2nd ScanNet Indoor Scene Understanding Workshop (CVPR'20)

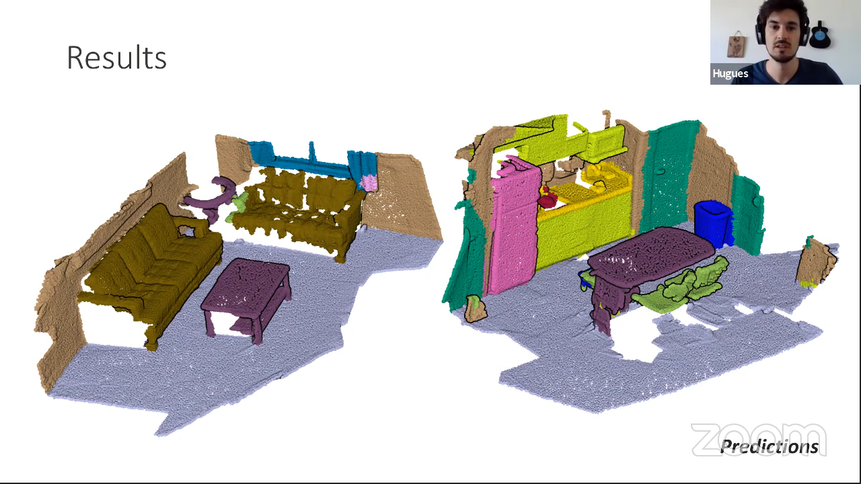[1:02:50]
This is the prediction of the point cloud, and I can highlight in red the errors that the network made. And we can see that it's mostly on object boundaries or where a scene is just occluded.
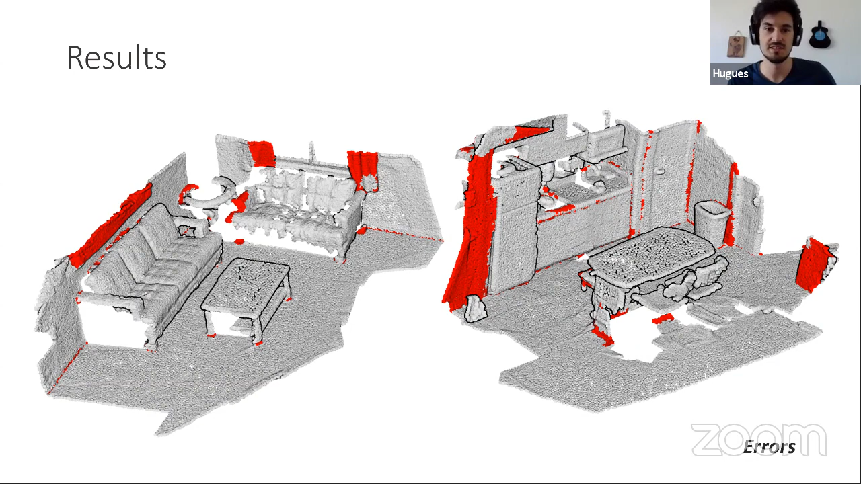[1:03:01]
So the object is not complete.
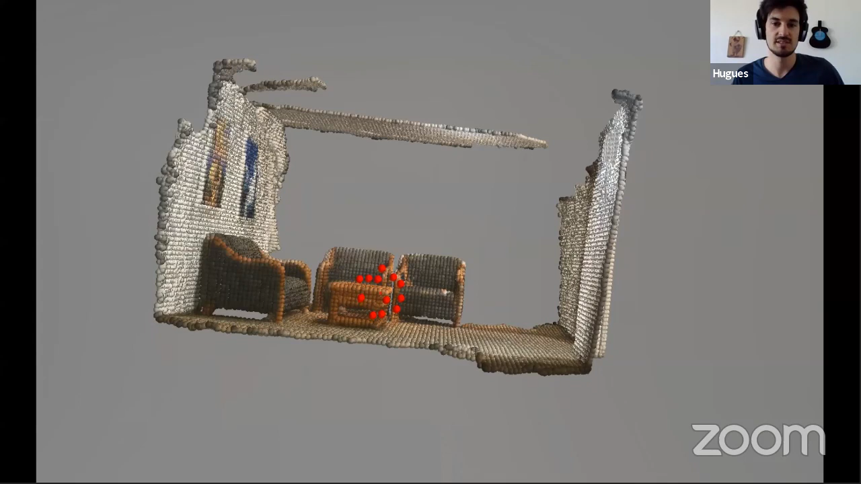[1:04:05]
So that's the deformation that have been actually done on a ScanNet scene. And on this small table, the deformation is not very impressive, but on the plane here, you can see that the points are actually focusing on the shape and fitting the planar surface.
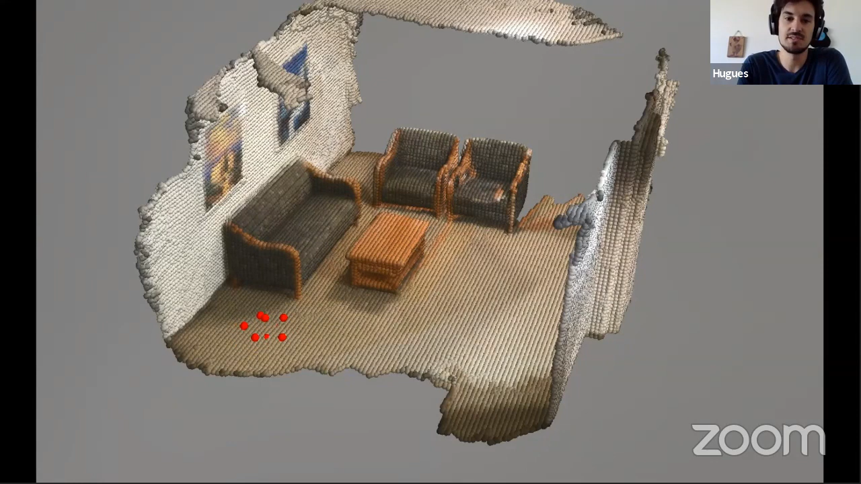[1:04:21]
And if you change the surface, for example, on the wall here, you're gonna see that the points are just fitting the new plane here.
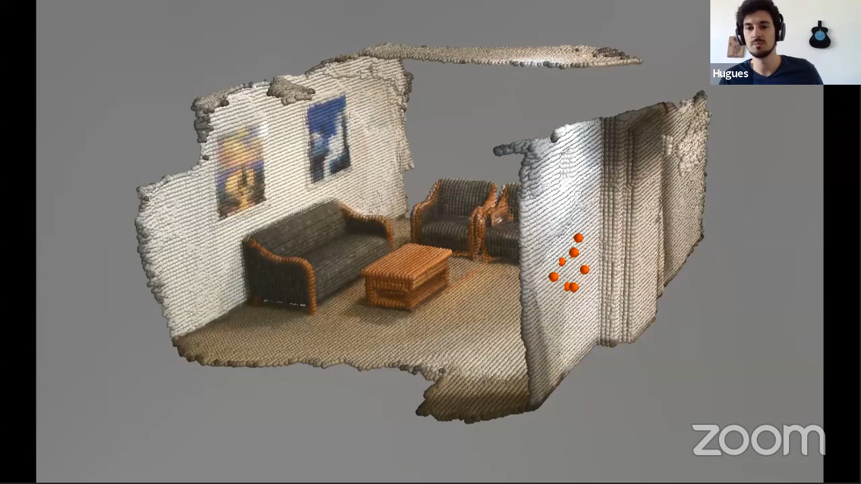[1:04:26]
So the convolution is kind of adapting
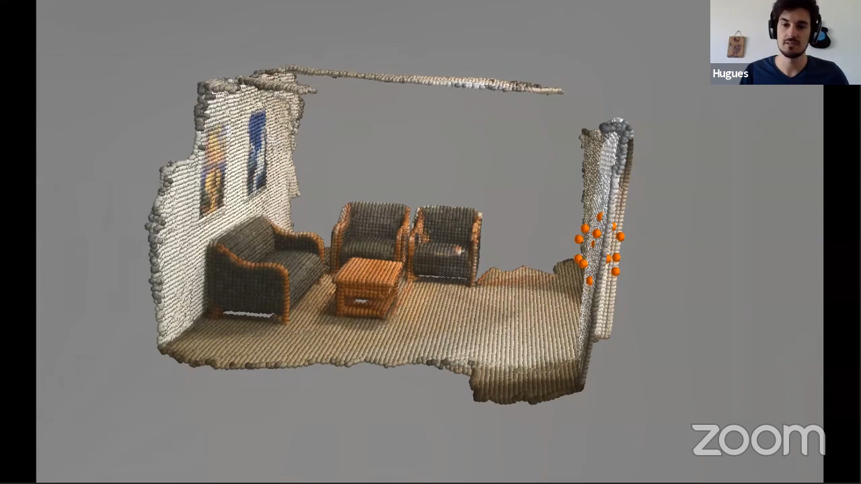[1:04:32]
its behavior to the position in the point cloud.
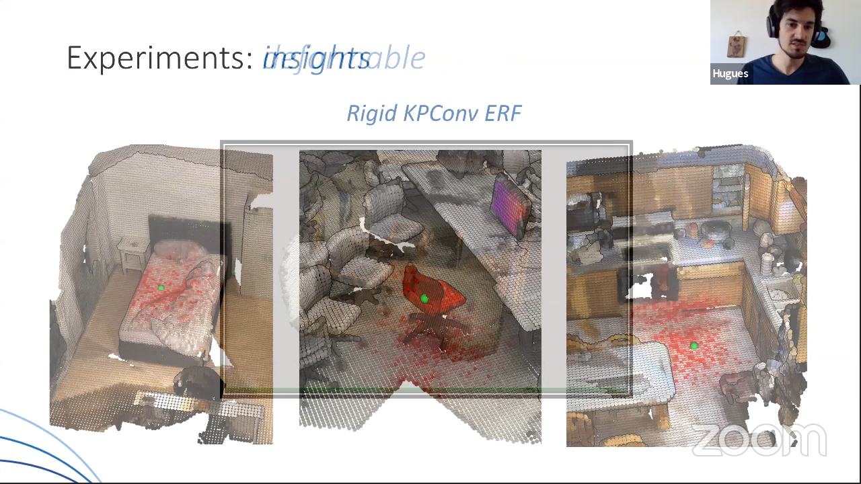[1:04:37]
So that's a nice result, but actually how does it affect the performances?
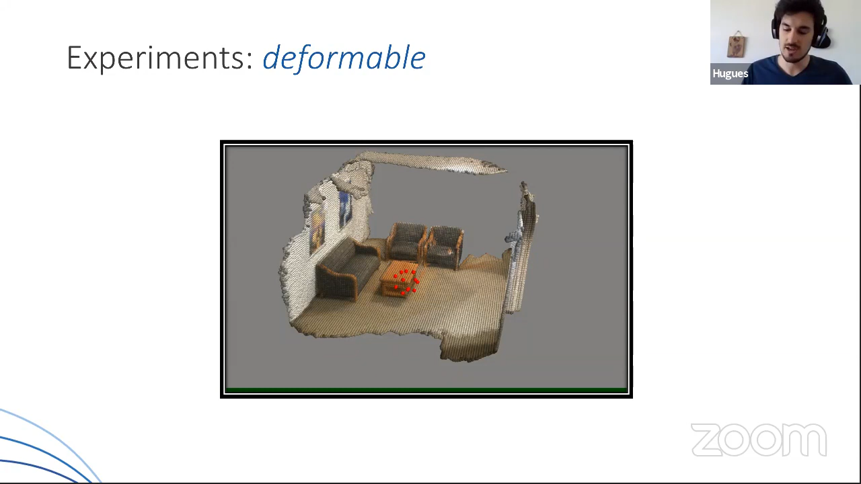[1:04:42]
And we can actually show the rigid effective receptive fold to have a proof of what the deformable is able to do. If you look at the normal KP conf here, the effective receptive field in red is all the points of the input point cloud, which have an influence on the green point here.
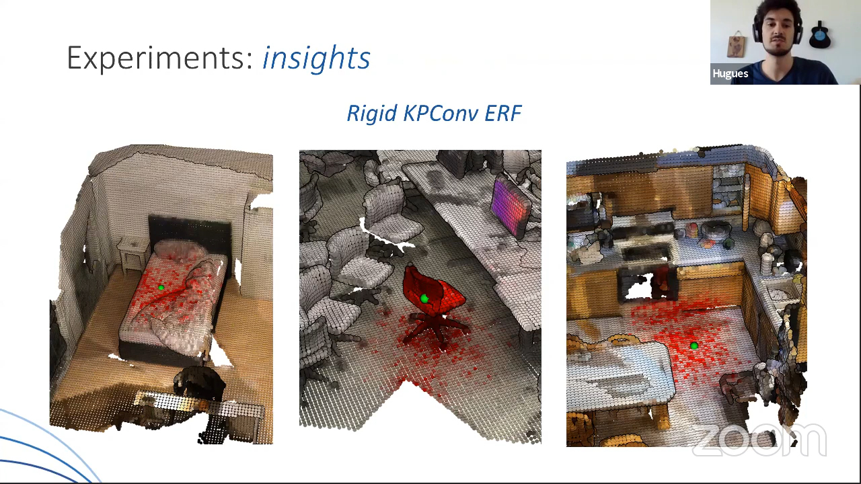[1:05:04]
So what you see here, all the red points are kind of following a Gaussian distribution or something like that. But if you look at the deformable convolution, you see that the distribution of the effective receptive field is much more targeted towards the object. So if you look at the bed here, and I go back a little, this was the rigid KP conv, and this is the deformable, which is reaching to get all the bed.
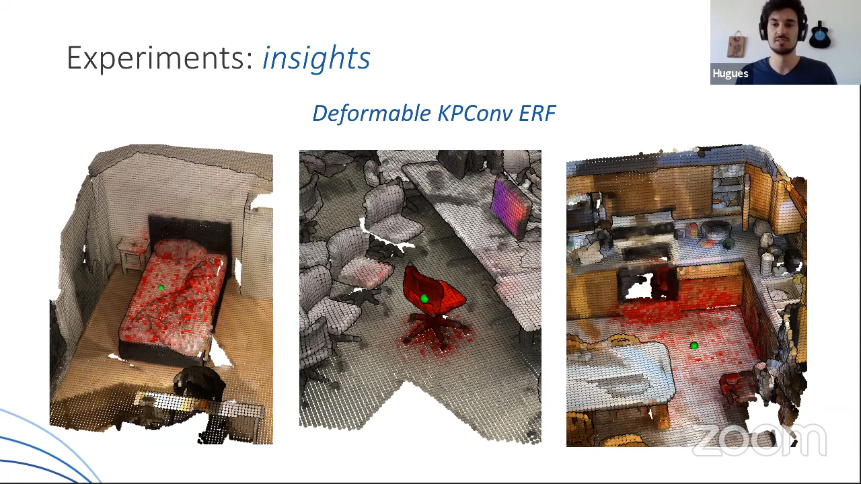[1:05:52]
And the last example on the ground just shows that the ground plane actually does not carry much information. So the network is just getting its effective receptive field to go look at objects around to have more information. So that was the kind of deformation that we wanted to see, and that's really interesting.
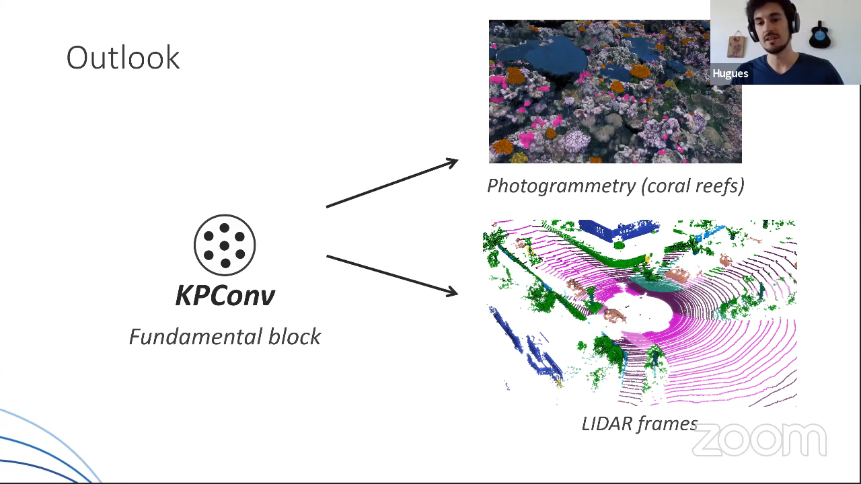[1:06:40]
Here we just applied it on semantic segmentation, but it can be used also with any kind of different point clouds and any kind of task in 3D point clouds. Thank you.
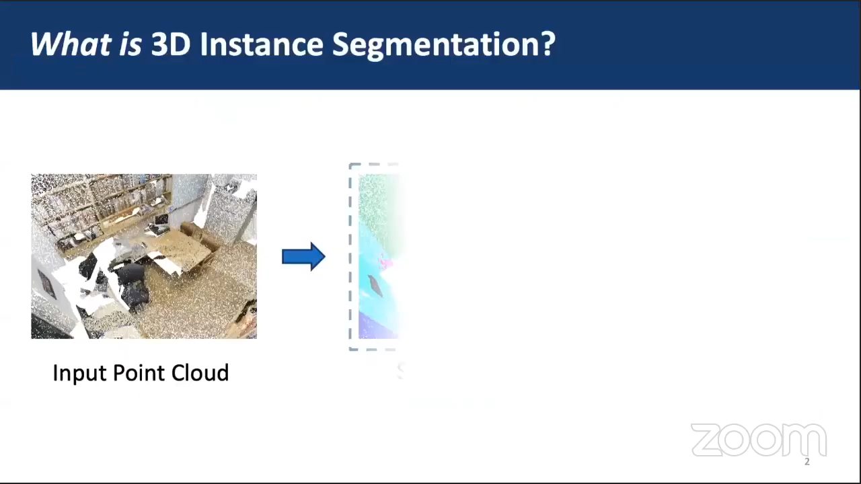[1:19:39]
We know that semantic segmentation is a task to assign each point a semantic category, and the 3D instance segmentation needs to not only give the semantic label, but also specify the instance ID of each point.
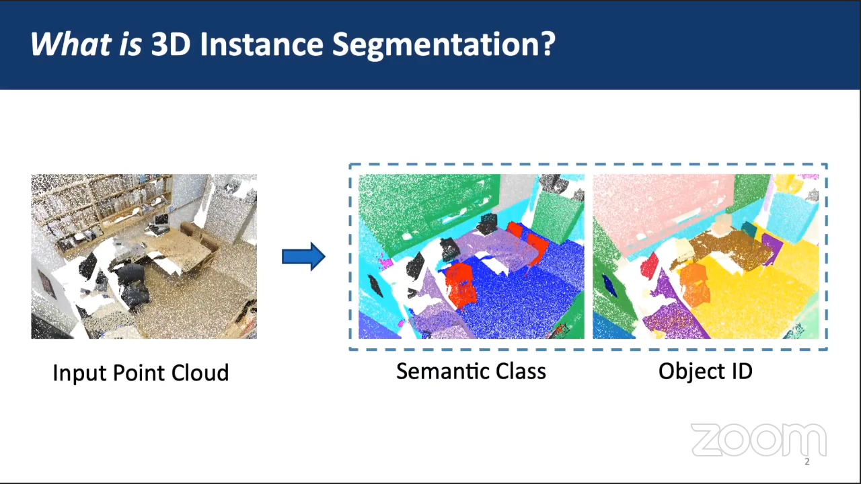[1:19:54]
Overall, methods of instance segmentation could be roughly partitioned into two parts.